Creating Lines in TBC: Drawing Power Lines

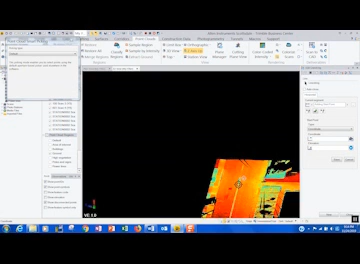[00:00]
I think what I am going to do, just to illustrate it for a moment, I am going to turn on the power line region for just a second.
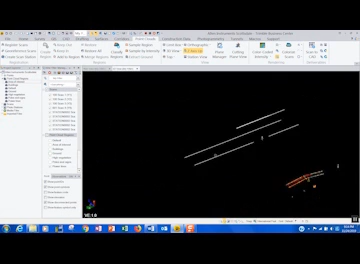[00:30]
Sorry about that. Looking at the wrong lines. This is scan data.
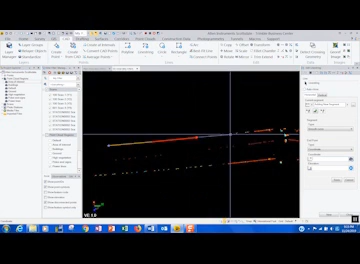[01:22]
And go ahead and click on through this and let the software draw a smooth curve. Perhaps an easier way, though, and a way that I think is kind of convenient,
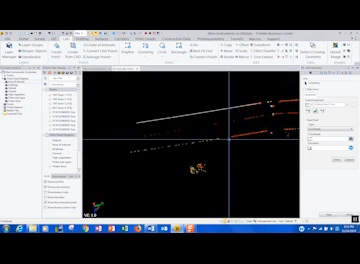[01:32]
is to go ahead and close out of that line string routine. But instead, I think what I'm going to do is I'm going to use my polygon select, in this case, to draw a box around one of those power lines. You'll see it highlight orange here.